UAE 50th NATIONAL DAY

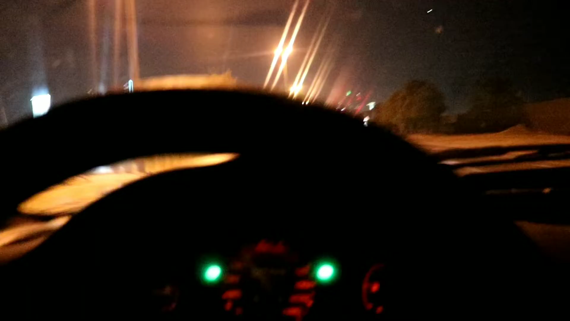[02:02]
तो गाइज अभी निकले हैं, चेक करें ट्रैफिक कैसी है। निसान 350Z इसके आगे, निसान पेट्रोल के आगे, दिखाता हूँ मैं आपको।
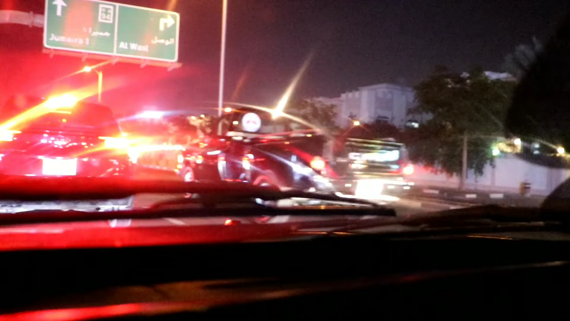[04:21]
And guys, we are finally here. इधर ये वाली कार रोक देंगे, because बहुत traffic है. दोनी जल्दी ये वाली रोक देंगे. फिर ये check करें.
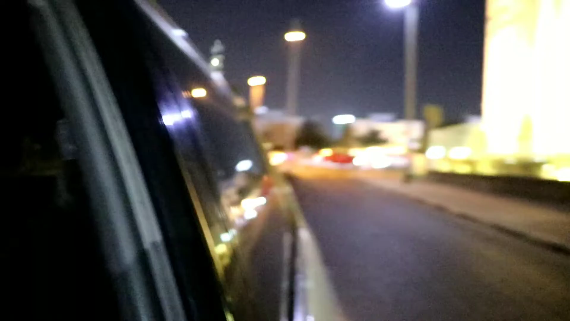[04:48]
आ रहा है ये मेरे पीछे ऐसे